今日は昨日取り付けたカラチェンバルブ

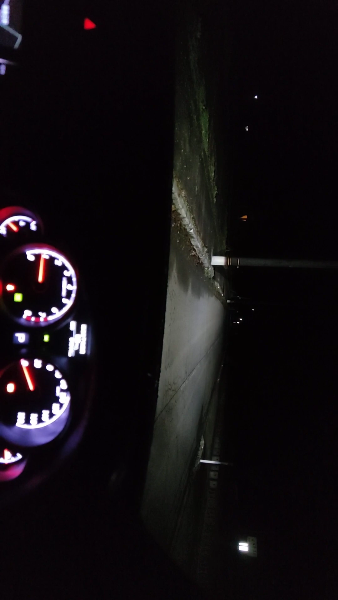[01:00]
まあヘッドも切って、黄色。
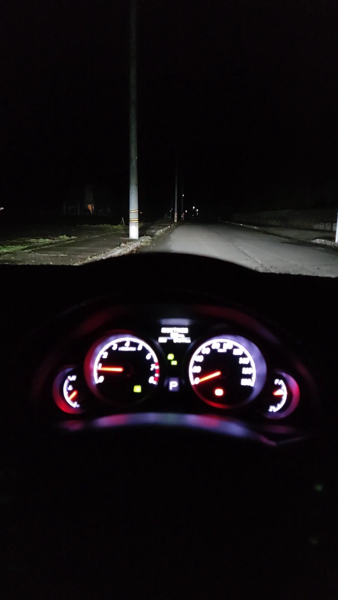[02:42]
路面は。下の方を照らしてくれるんでね。
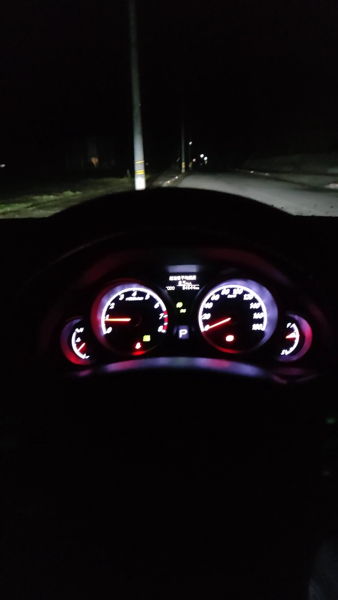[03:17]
3900やったっけね。3900…3500と600。右が3500ちょいで、左が3600ルックスだったんかな。で、まあ、35万ルックス。
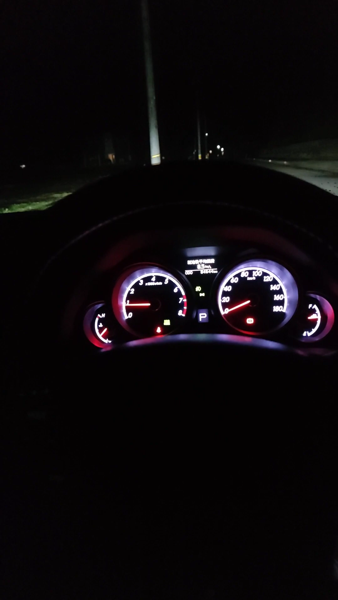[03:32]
で、左が36万ルックス。っていう感じになります。まあ、まあ、酸っぱく言うようですけども、HERD屋さんと比べて全然照射距離は届いておりません。